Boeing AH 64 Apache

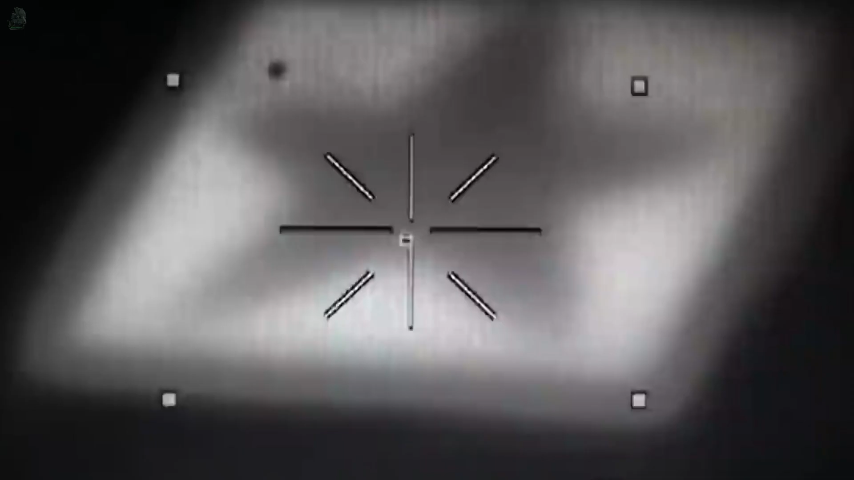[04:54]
Such systems include the Target Acquisition and Designation System,
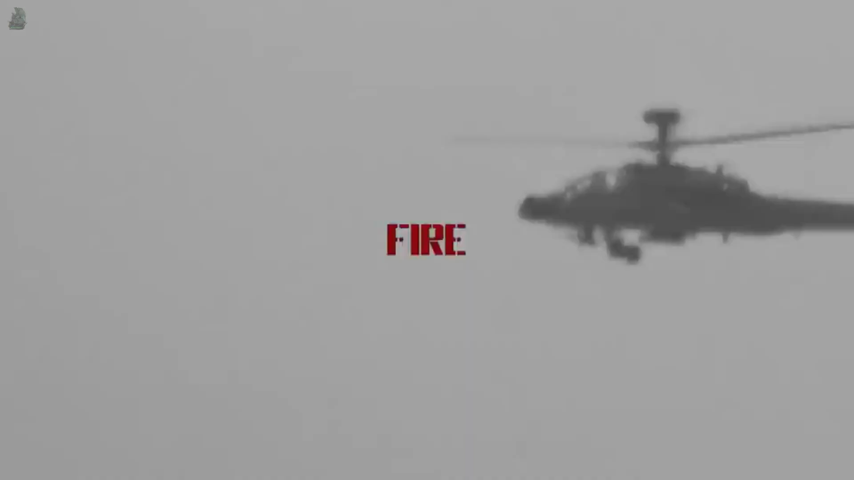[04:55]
Pilot Night Vision System,
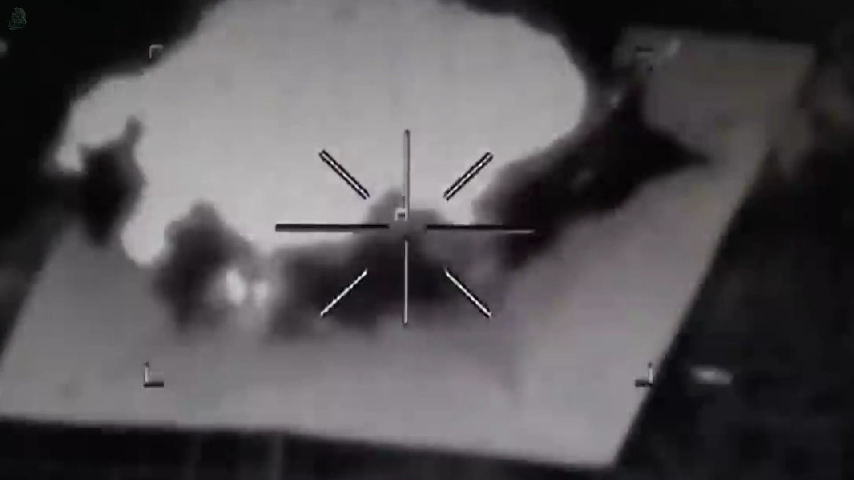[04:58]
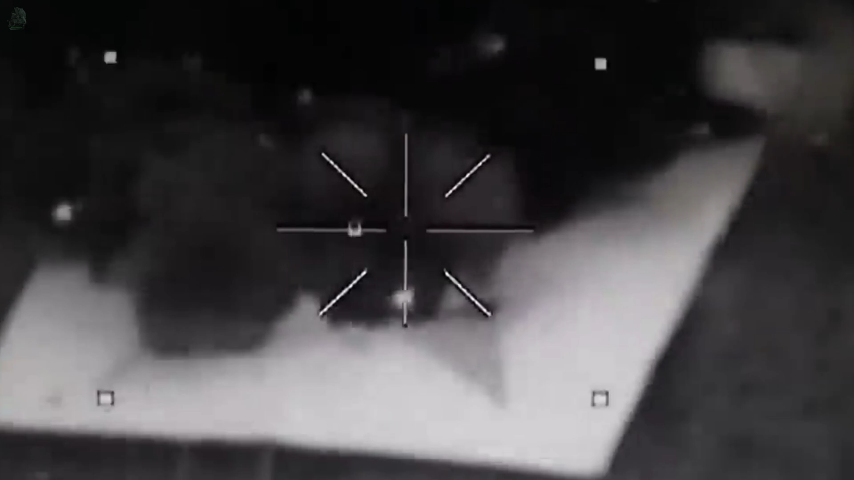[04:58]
Passive Infrared Countermeasures, GPS, and the E.H.